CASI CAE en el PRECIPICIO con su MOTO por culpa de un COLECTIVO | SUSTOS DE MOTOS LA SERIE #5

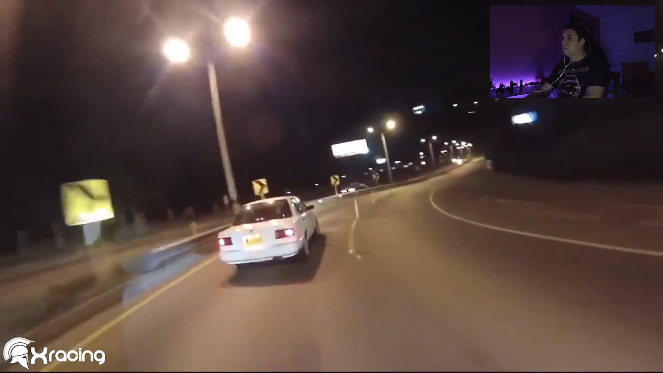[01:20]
no entendí bien qué pasó, pero se tiraron un finoli me parece, ¿no?
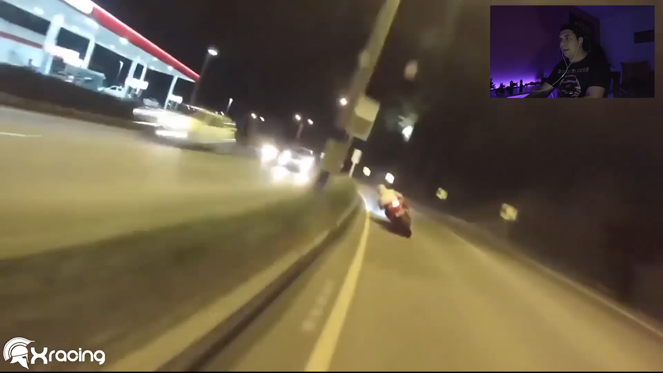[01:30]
pues, ah, mirá como tira la moto ese loco me da a tocar rodilla
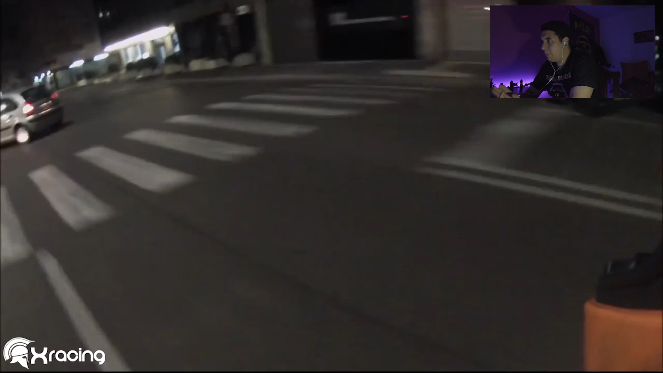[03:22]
porque le pegaba a la moto la moto le pegaba a la bici y listo, a la verga
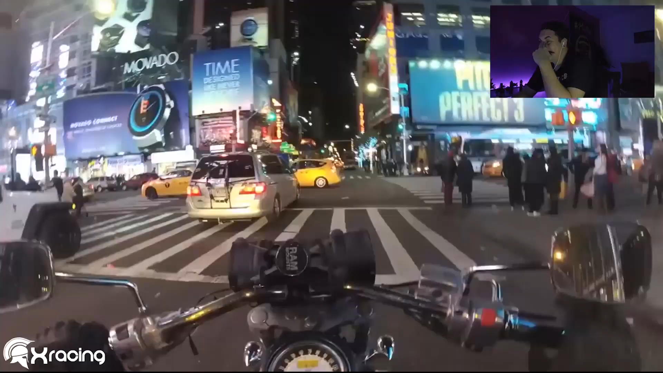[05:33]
boludo, te juro o sea, que si te venga de frente, ¿no? ¿qué haces? ¿qué haces con tu bici de mierda, forro?